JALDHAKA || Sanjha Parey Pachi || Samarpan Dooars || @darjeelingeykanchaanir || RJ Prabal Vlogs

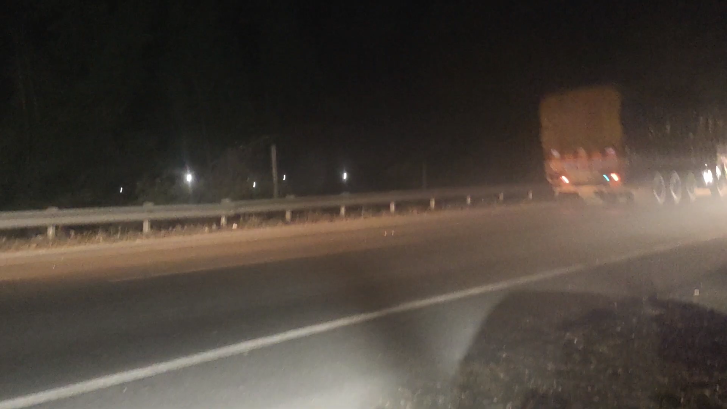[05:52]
Okay, so we have to look at this highway in the night, and this is the Indo-Butan restaurant in Kunal Satiko.